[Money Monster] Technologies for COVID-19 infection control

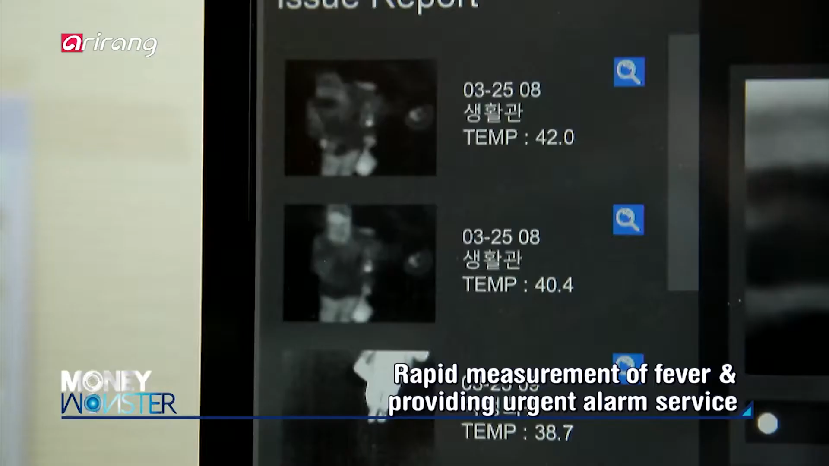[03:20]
AI system detects the signs of fever immediately and provides an urgent alarm service to the person who has fever as well as the manager who controls the system.
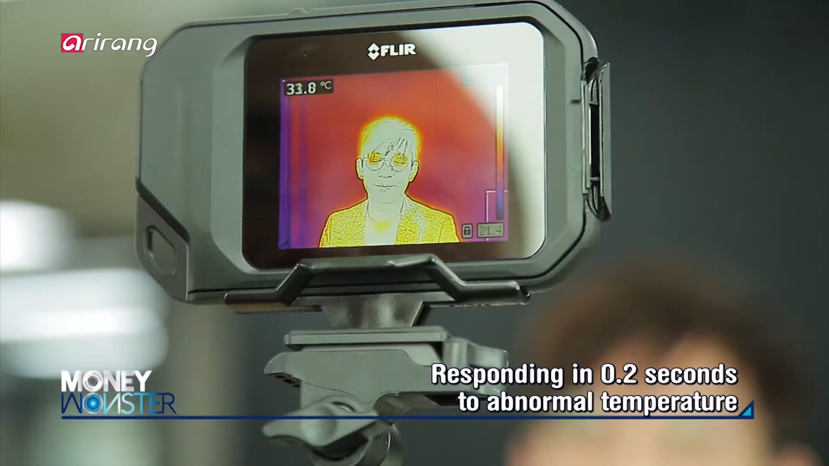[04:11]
On screen: spot 33.8°C
the system responds within 0.2 seconds after detecting abnormal temperature.